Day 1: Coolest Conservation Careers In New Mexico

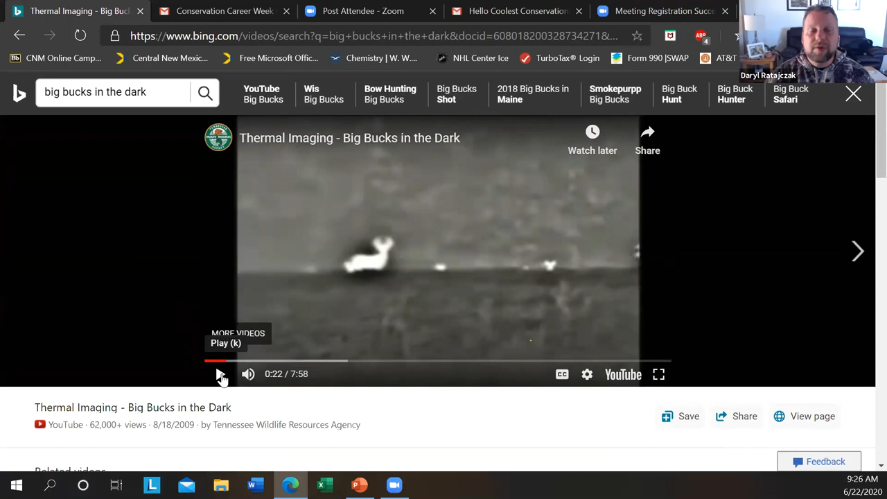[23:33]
And what we were using was thermal imaging equipment from, that we would use from the vehicle. Tennessee is much different than the West, where we don't have a lot of wide open spaces. And so we had used those thermal imaging cameras that detect body heat to help us with our population surveys for deer and elk.
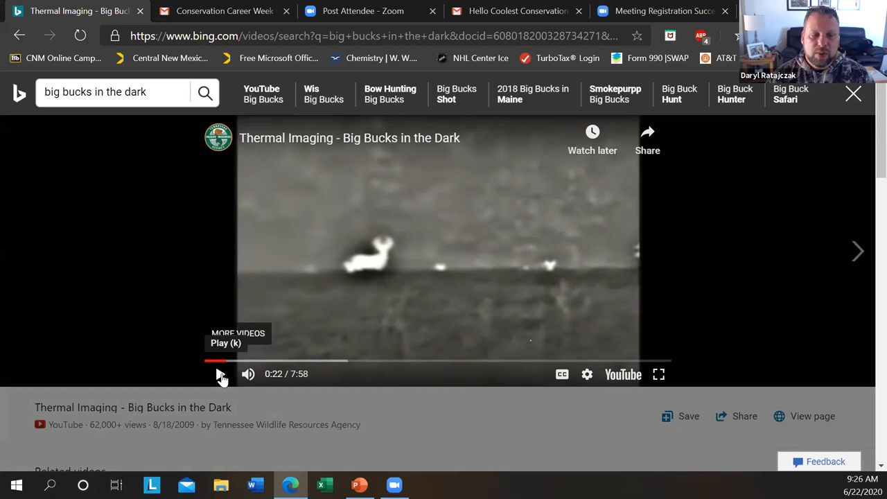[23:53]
And these are just some of the videos from it. That we're real interested in testing out. And we've been doing some pilot studies over the last year.
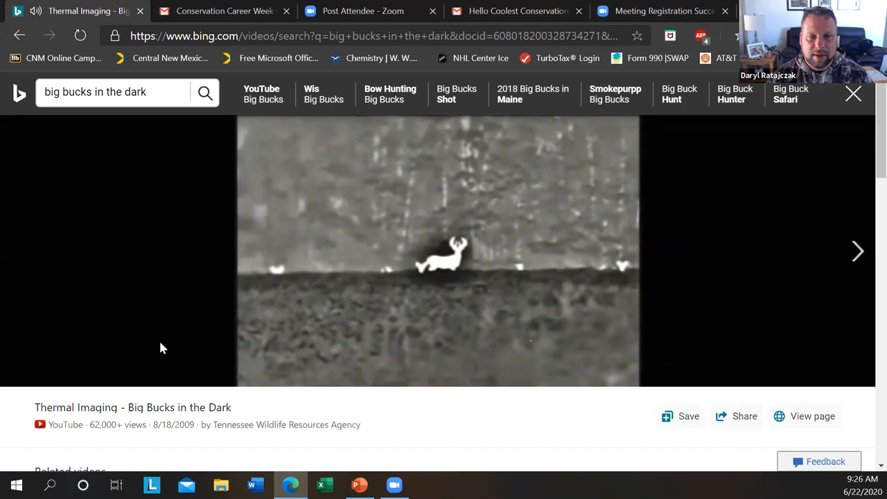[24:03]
And in particular, we're looking at white-tailed deer. And we're trying to find out some things that we don't know about our current deer herd.
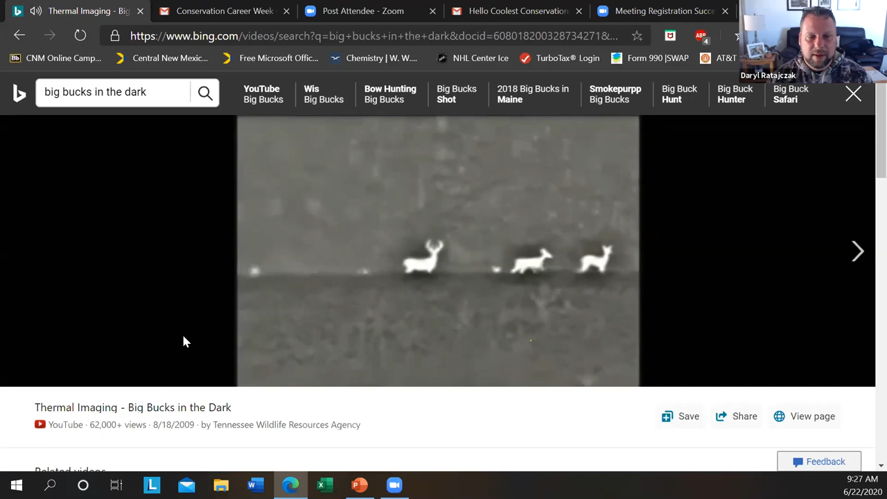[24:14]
And the thermal imager allows us to take a peek at the deer herd and let us know. And tell me that's not the coolest thing in the world, being able to drive around in the middle of the night and see these animals that no one else sees. Because a lot of these wildlife are nocturnal. So you might get a glimpse of them right before dark or early morning. But a lot of them are most active kind of throughout the night. And so this camera allowed us to see things that the average person couldn't see. So it was truly spectacular.